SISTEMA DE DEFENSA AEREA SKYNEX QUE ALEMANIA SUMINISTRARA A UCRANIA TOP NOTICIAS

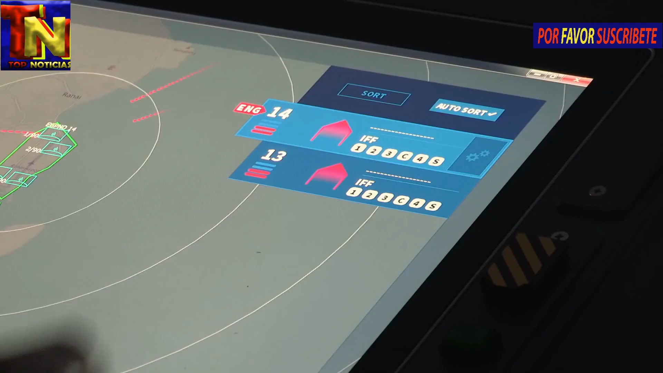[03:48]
Esto incluye el control de las armas y sensores conectados, la orientación y el disparo.
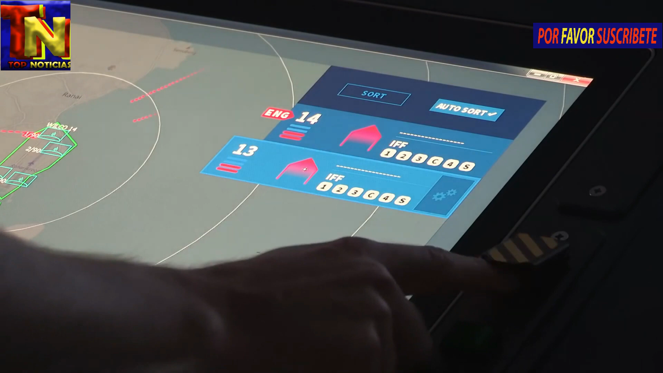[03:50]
El XTAR-3D es un radar de búsqueda de banda X multimisión tridimensional.
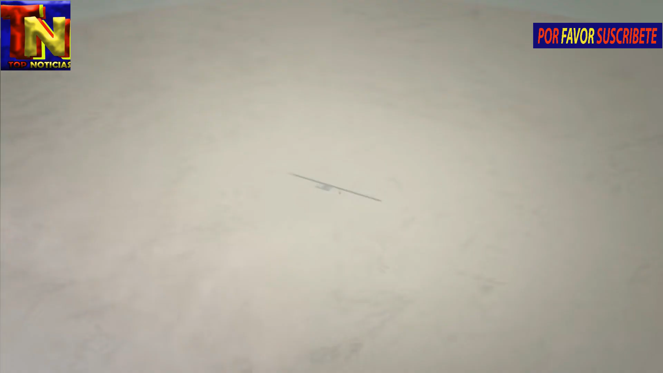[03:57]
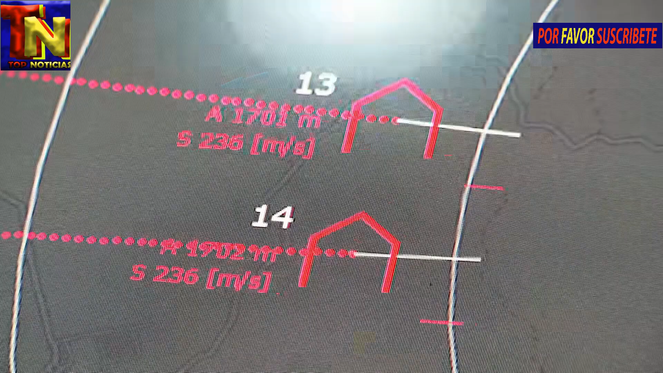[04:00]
Como radar de adquisición táctica ligero y móvil, es ideal para sistemas de defensa aérea de corto y muy corto alcance,
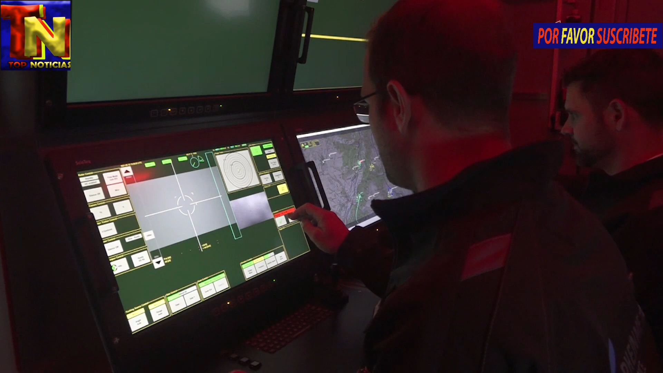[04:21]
El radar tiene un rango de detección de 20 a 50 kilómetros.